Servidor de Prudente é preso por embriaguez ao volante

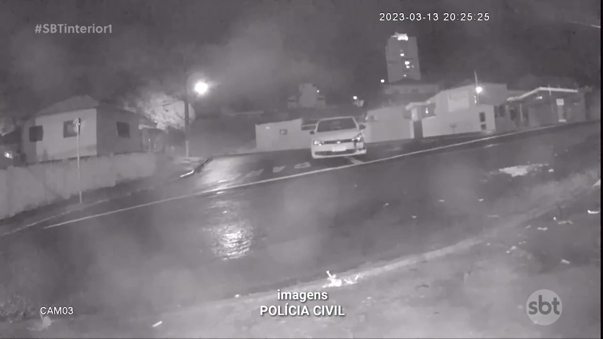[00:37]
Primeiramente, ele teria ali atingido uma agência bancária, mas não foi o suficiente para pará-lo.
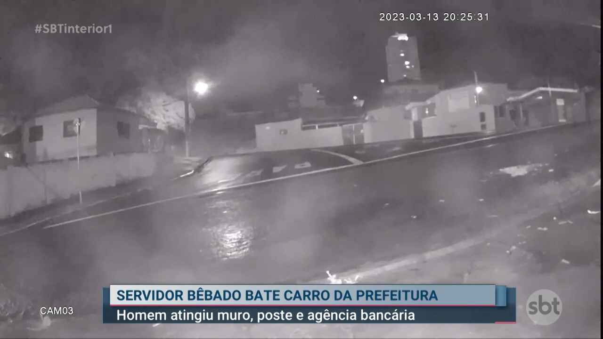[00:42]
Ele continuou então por algumas ruas do centro, seguiu então para a zona leste e numa rua, uma ladeira praticamente aqui na cidade, ele acabou perdendo o controle, já estava ali bastante descontrolado, inclusive em alta velocidade, atingiu primeiramente uma casa, depois um poste, e aí, como era uma descida,
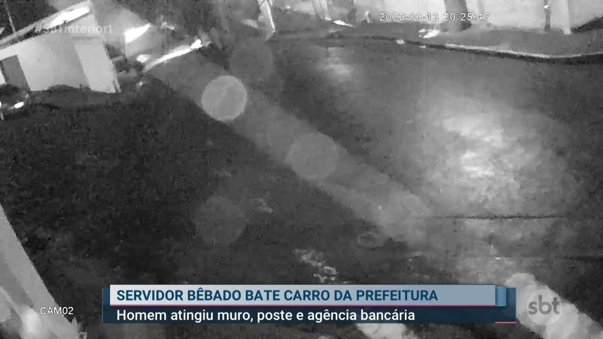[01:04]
acabou seguindo até bater na última casa da rua, parou no muro desta casa.